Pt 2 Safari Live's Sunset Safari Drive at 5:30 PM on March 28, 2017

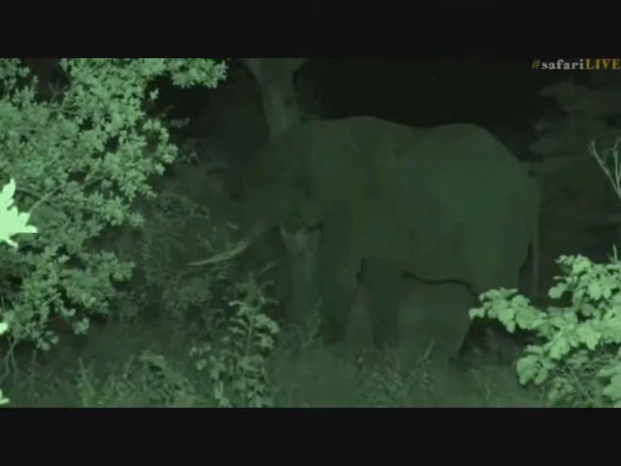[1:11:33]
at all now i'm just going to sit for a few minutes just to listen to him feeding off these branches because it's quite something to hear him going through these thick branches and crunching down the food that he's eating
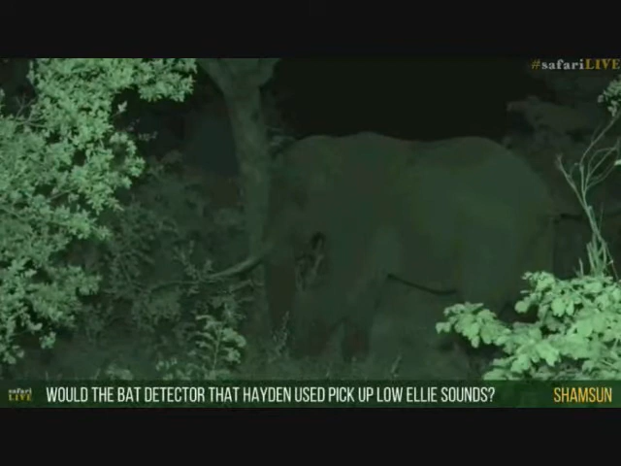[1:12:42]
Sorry. It's a little bit broken up, but a bat detector will pick up any sounds of the elephants Well, I would imagine it would and if they are Making sounds at that frequency then the bat detector might pick it up And I've never actually seen anybody use a bat detector to study elephant sound and they generally use other pieces of equipment But it would be possible.
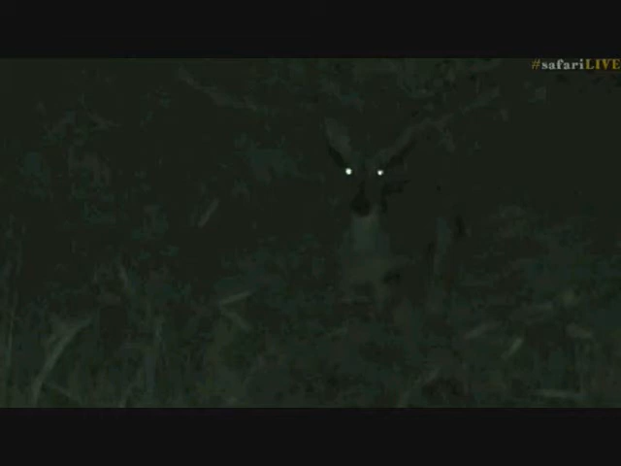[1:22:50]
as we've switched off all the lights She doesn't want to bolt which is normally what they do do. She's actually so comfortable. She's ruminating at the moment Isn't that lovely? To not have to watch the the rear end of a dacre as it disappears off into the thicket Which is normally the sighting that we get to see But again if you have just tuned in we have just switched over to infrared now So the animals aren't able to well this light doesn't bother them.
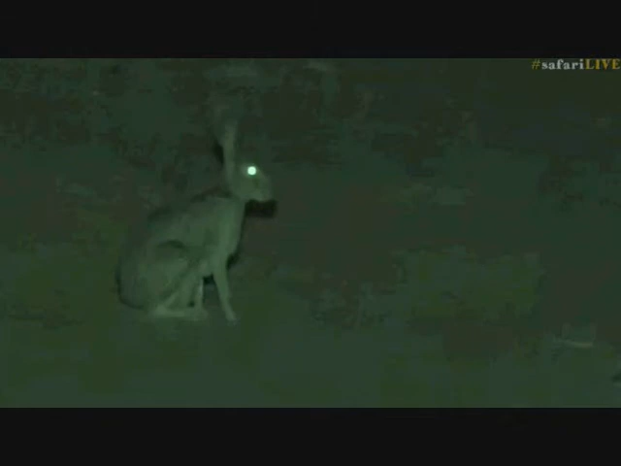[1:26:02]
these little hairs are out a lot at night. This is a fully grown adult so quite a big one And we know that it's a hair because of those very upright ears that it's got a rabbit often folds its ears down against its body It's also the hairs come out at night more than they do during the day and whereas rabbits are more diurnal And then you see they've got very long legs rabbits tend to have much shorter legs and hop around and are not as agile as What the scrub hairs are the scrub hairs are very very fast and agile little creatures
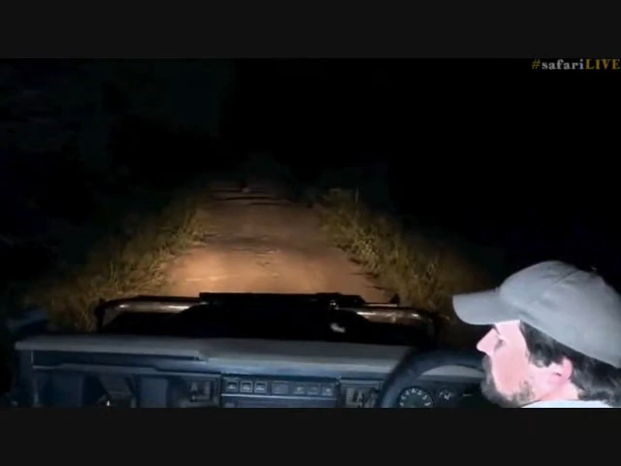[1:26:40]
See if it will just go off the road for us The best thing to do is often just to shine into the bush so that they can see that there's no danger there and then they'll just duck off that way There we go. There's a nice way for you to go. Come on little scrub hair Now I wonder if we've maybe got the scrub hair that Taylor had the other day.